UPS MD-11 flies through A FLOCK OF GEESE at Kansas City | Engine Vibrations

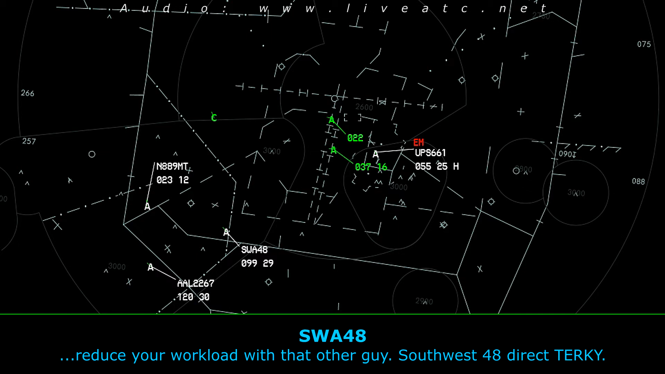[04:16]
It's 48.
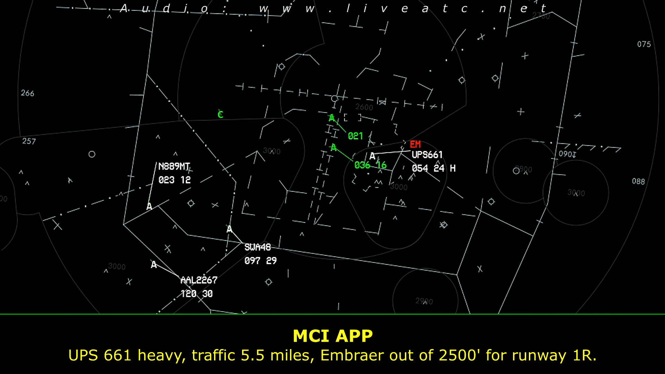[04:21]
UPS 661 Heavy, traffic 1 o'clock, 5 miles, Ember at 3,500 for runway 1 right. Traffic. UPS 661 Heavy, send to maintain 3,000. Send to 3,000 for 661 Heavy. Question is direct. Yeah, UPS 661 Heavy, a heavy MD-11.
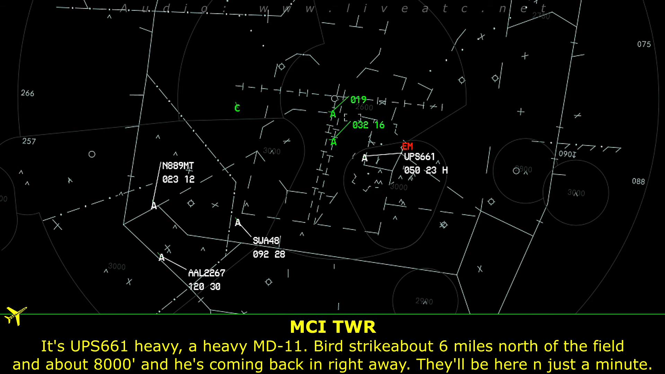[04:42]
Those strikes are going to be for field. We've got 10,000 for field on that, so he's coming in right away. I'm just going to burn fuel in this minute. Yes, 661 Heavy, turn my heading 280. Alright, so there is hazmat, two souls on board, and 45
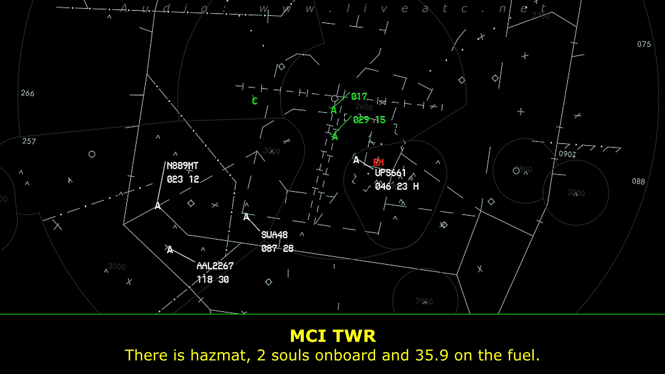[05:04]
cameras on the field.
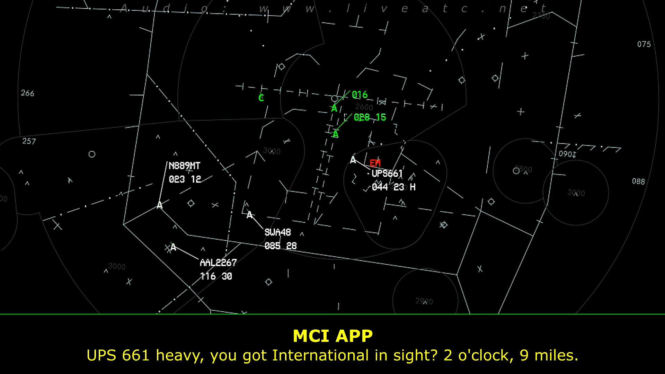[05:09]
Yes, 661 Heavy, you have international on site, 2 o'clock, 900 miles. Heavy. 661 Heavy, flying 240, reverse bird print, 1 left. 1
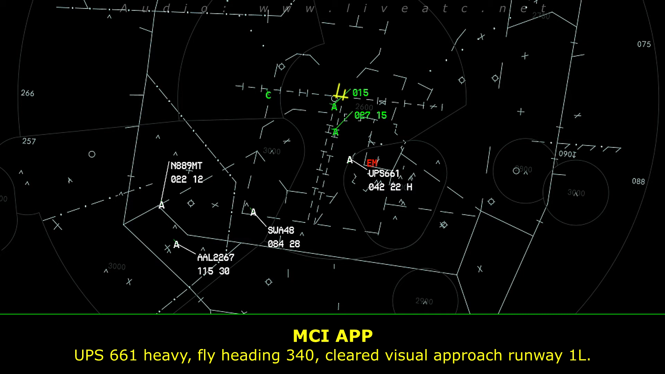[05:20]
left, UPS. Six, or is cliff to approach one left or cliff to land one left? 661 heavy cliff to visual approach runway one left. Division one left, UPS 661. UPS 661 heavy, contact tower 125.75. 2575, UPS 661.
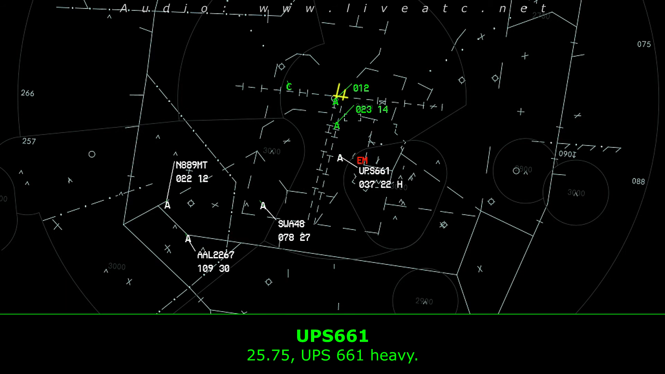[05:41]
Tower UPS 661 is with you on the visual one left. UPS 661 heavy, international tower, runway one left, cleared to land.
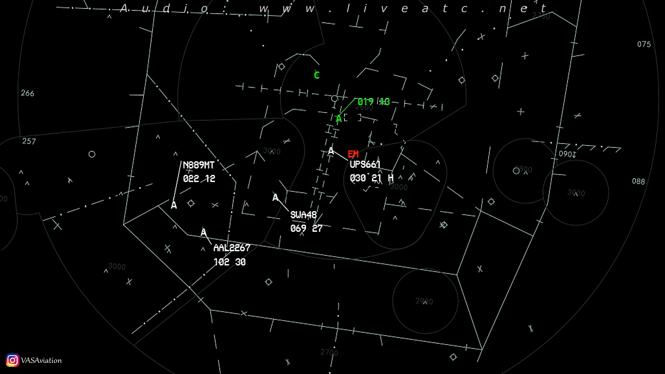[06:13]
We'll be stopping on the runway UPS 661. UPS 661 heavy, you were broken.
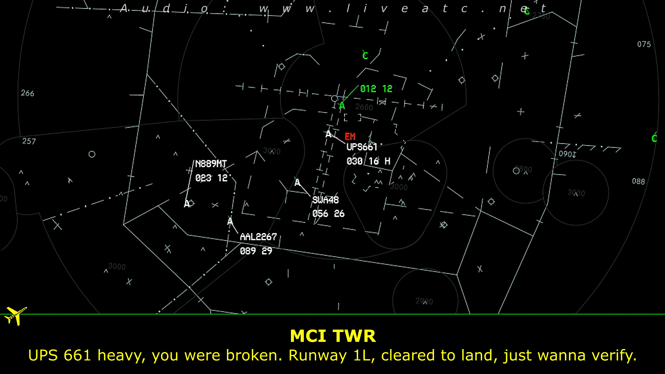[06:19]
Runway one left, clear to land. Just want to verify. Clear to land, one left, UPS 661.